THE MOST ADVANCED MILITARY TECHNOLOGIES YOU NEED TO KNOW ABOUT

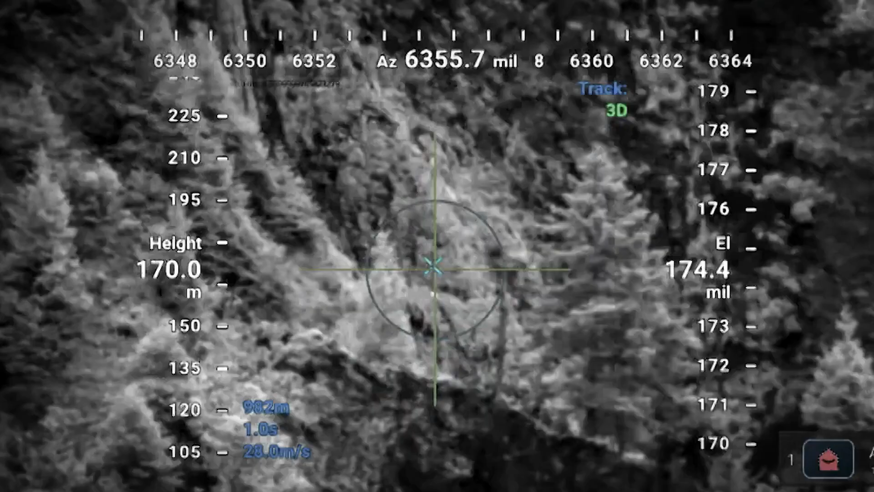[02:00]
and electro-optical cameras for 360-degree surveillance and precise fire control.